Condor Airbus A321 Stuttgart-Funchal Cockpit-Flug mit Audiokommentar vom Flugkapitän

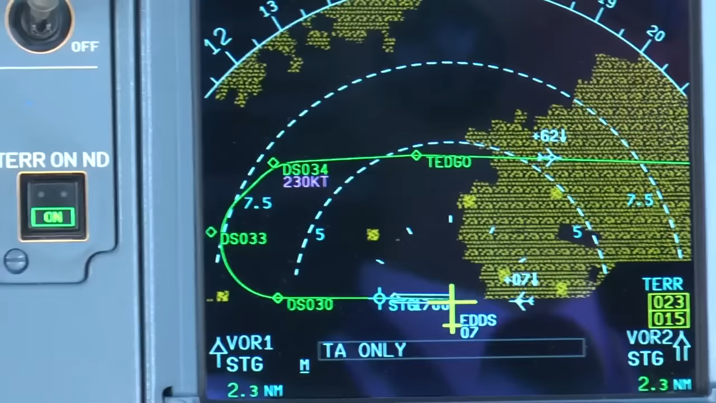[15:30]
Hier ist grafisch die Abflugroute zu sehen, die Daniel gerade erklärt hat, und das nächste Flugzeug im Anflug auf die Landebahn 07 in Stuttgart.
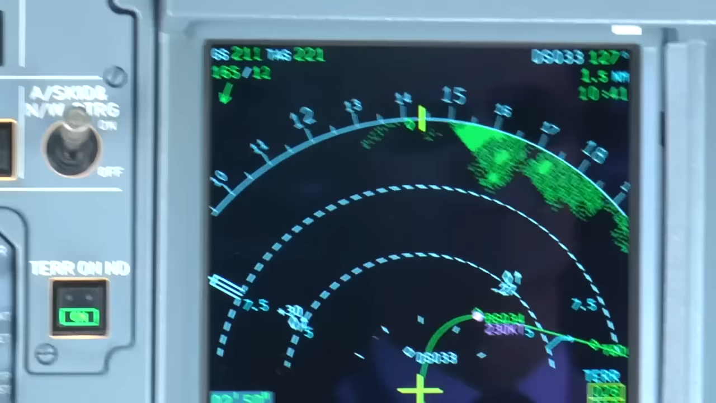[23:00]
Wir befinden uns jetzt in der Rechtskurve hier über Wernau und Köngen hinweg,
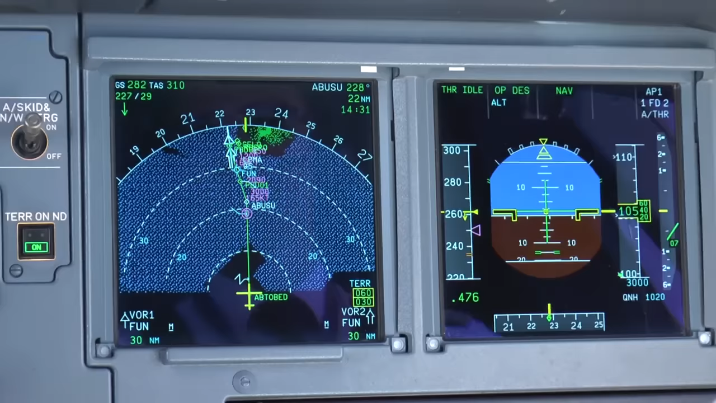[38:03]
Wir fliegen jetzt weiter auf das Funkfeuer in Madeira zu, die sogenannte Funchal VOR.